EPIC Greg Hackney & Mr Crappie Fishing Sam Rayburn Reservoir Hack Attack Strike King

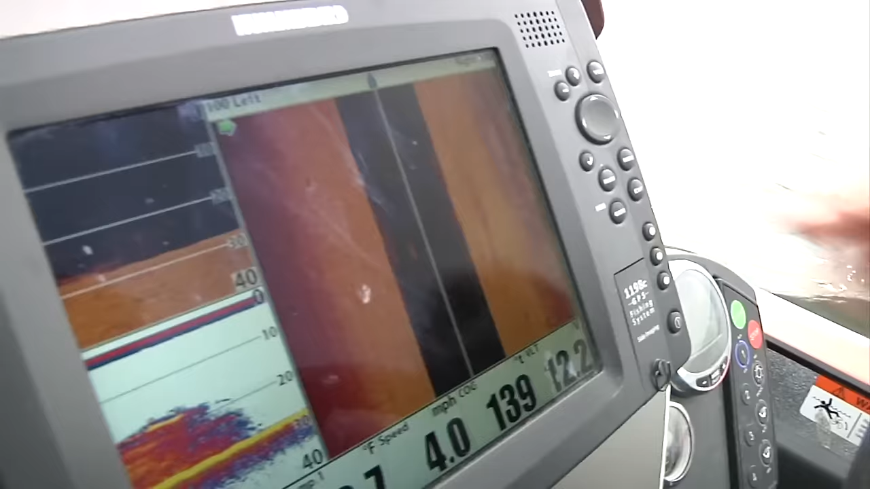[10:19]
On screen: speed 4.0 mph
What you're seeing here on the screen is actually side imaging, okay? And it shows that I'm shooting 100 foot to each side of the boat.
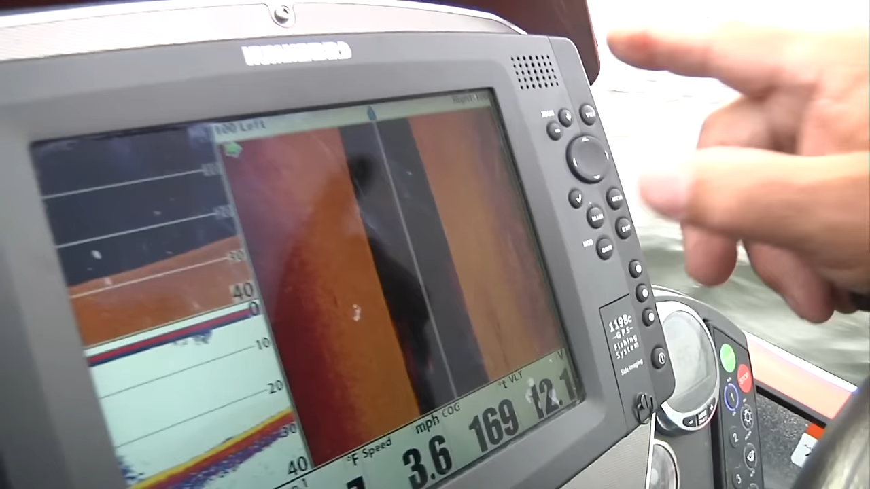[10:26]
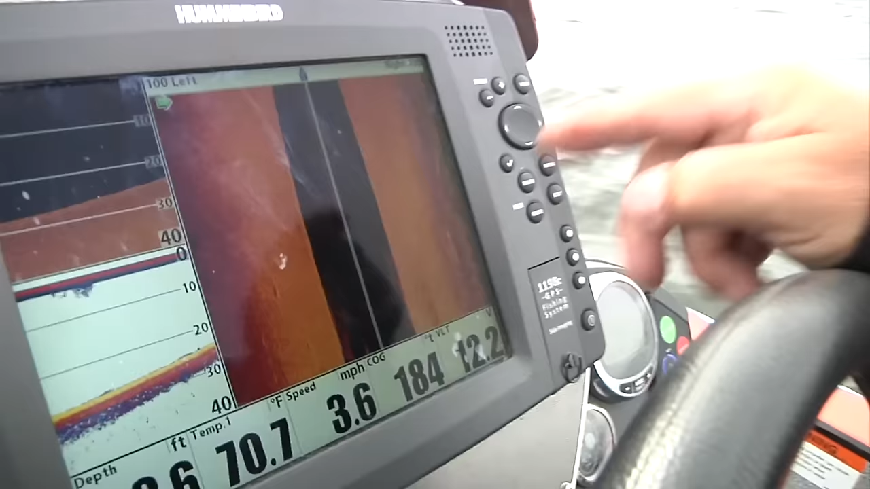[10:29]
On screen: water 70.7°F, speed 3.6 mph
And you can actually, I'm going to show you something here in just a second.
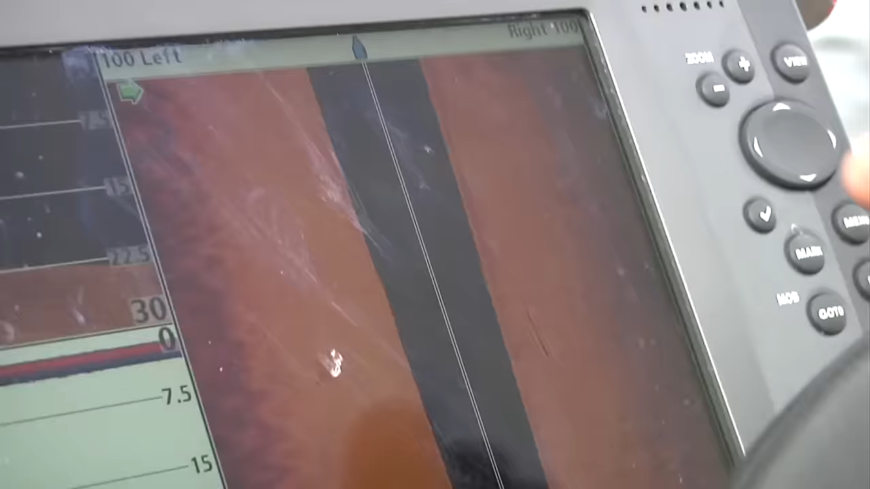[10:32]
Okay, look right here. See this right here? See what's coming up?
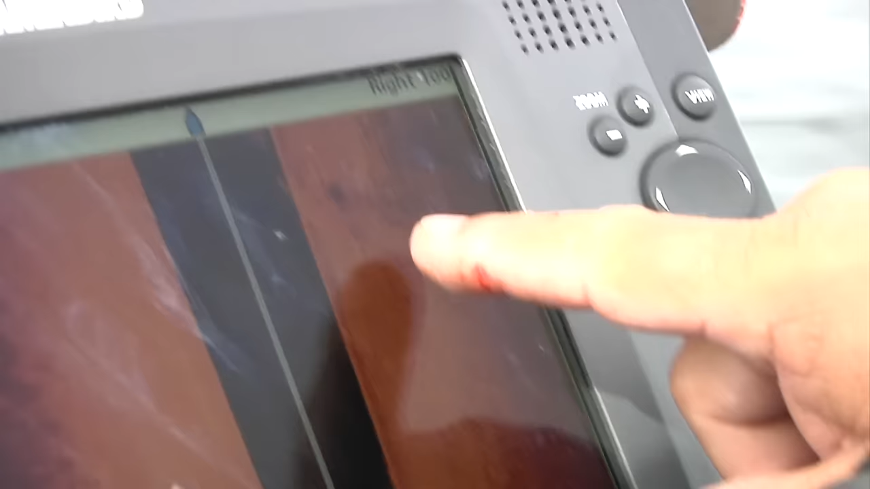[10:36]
See how that brush is up off the bottom? It's throwing a shadow, a cast.
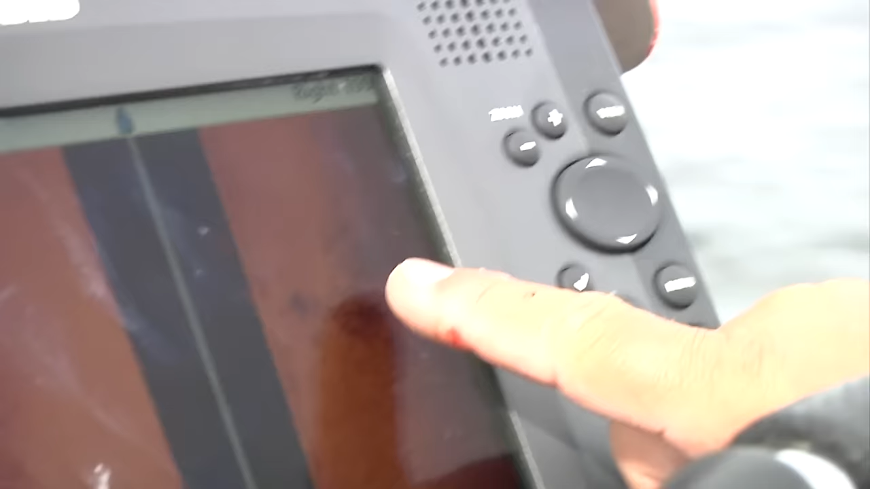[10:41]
And what I can do is I can freeze frame it right there.
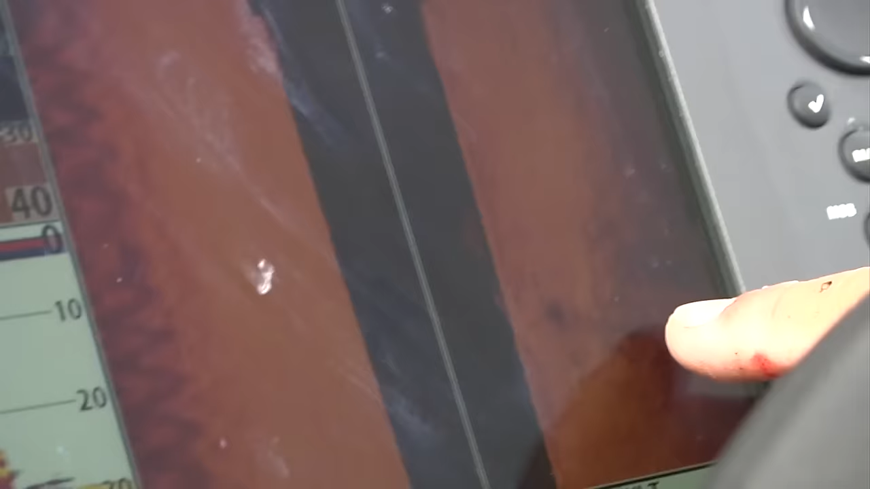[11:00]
So that brush pile right there is a huge brush pile because I can see, and I can actually stop that frame again and see the fish on the brush pile.
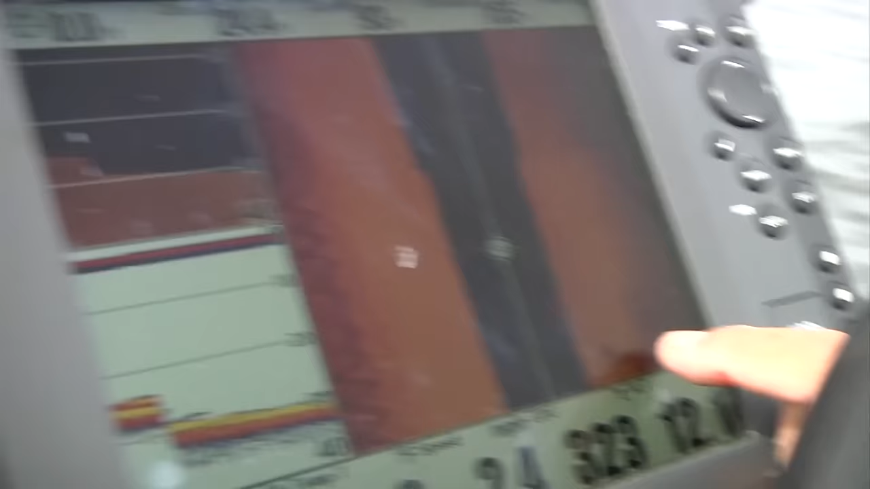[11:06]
Fish show up as a white speck on this side imaging.
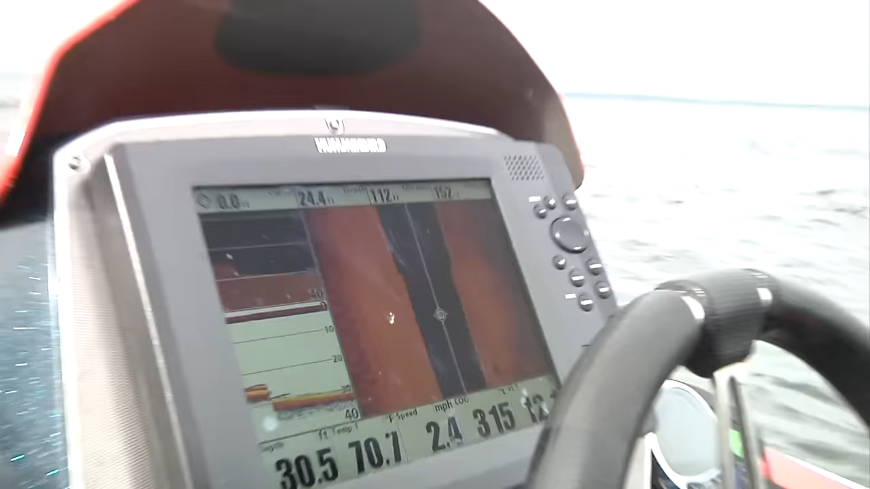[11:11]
So when I go from side imaging and I want to go back to that spot, I just hit menu, I hit my exit, get it going back,
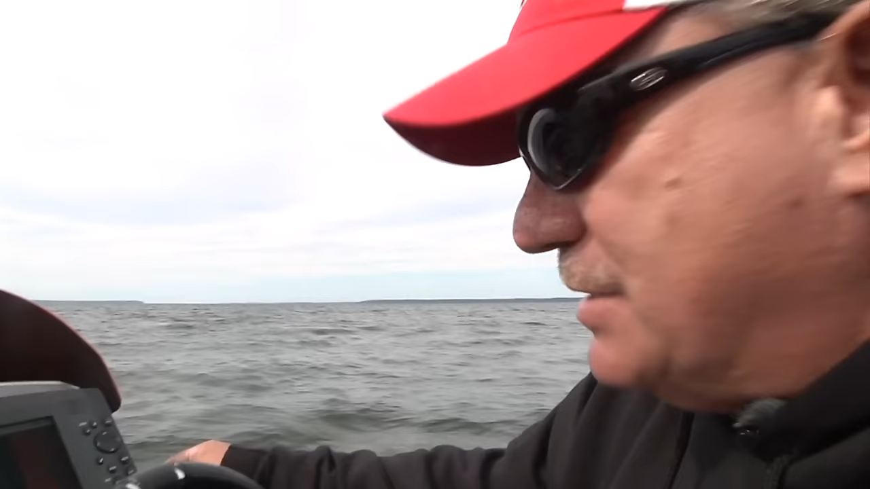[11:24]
and I've got some buttons over here that I can mash that goes back to the right screen to where I mark that spot, and I can go right back to it. And see, what I do is I change screens to where I can actually zoom in to the spot.
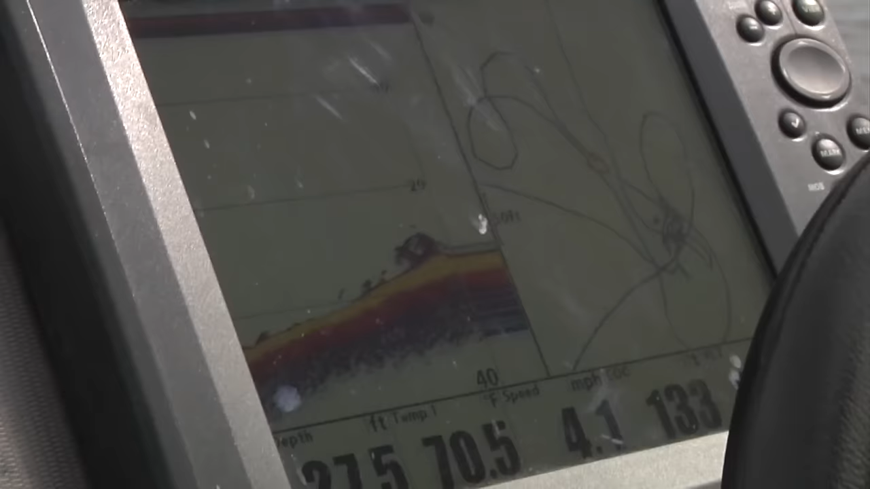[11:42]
On screen: water 70.5°F, speed 4.1 mph
And see, right here, we're coming up on it. And what I want to do is get to this spot right here.
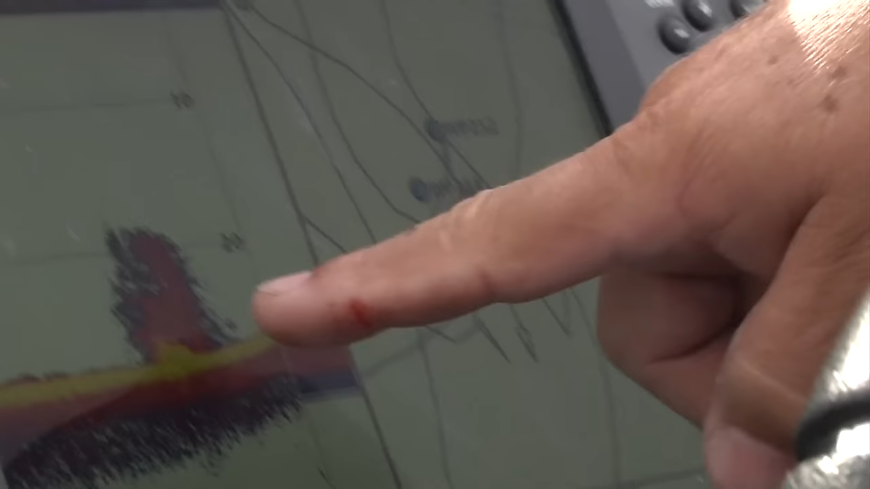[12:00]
There's the brush. Hey, I'm telling you, it makes it easy.
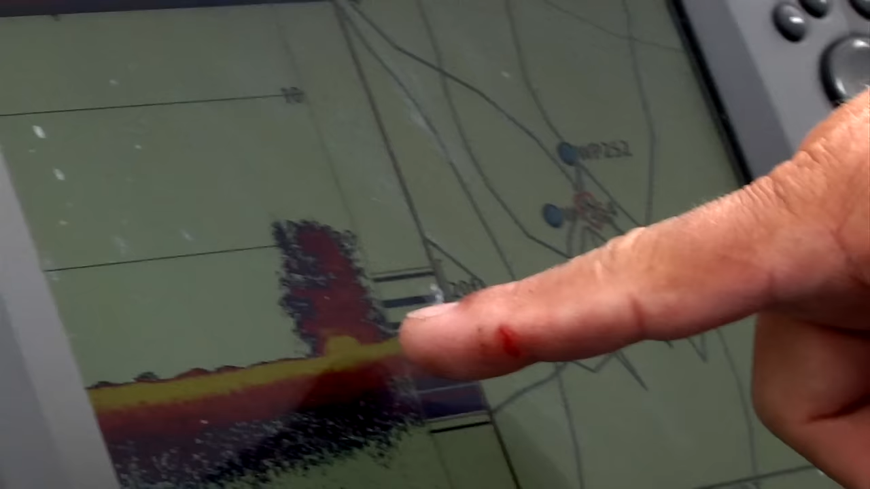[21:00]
the bigger fish will be on top of the pile.